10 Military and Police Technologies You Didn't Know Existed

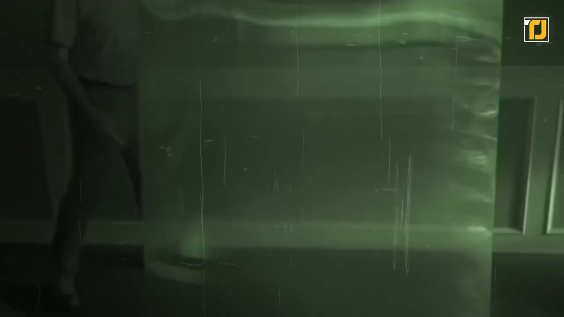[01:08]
Not just that, but it also covers all of their heat signatures too, so an infrared camera can't even detect their presence.
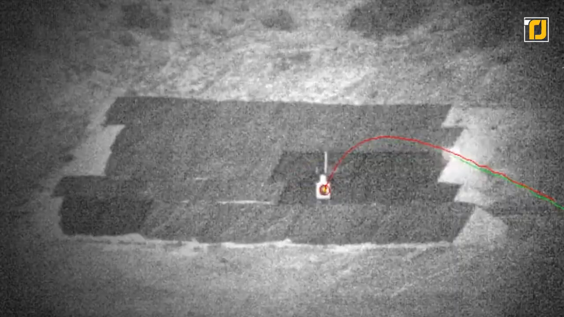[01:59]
so you can shoot it way off target, and they'll just correct their path and still get the perfect hit.